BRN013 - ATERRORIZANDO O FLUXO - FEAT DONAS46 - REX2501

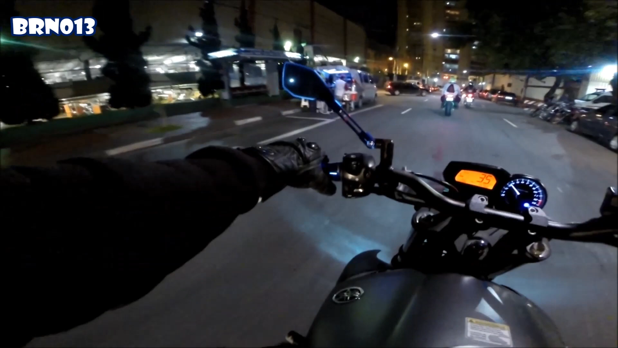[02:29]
A polícia tá vindo aqui atrás, né? Vamos na boa, que os caras tá aqui atrás, é a rota.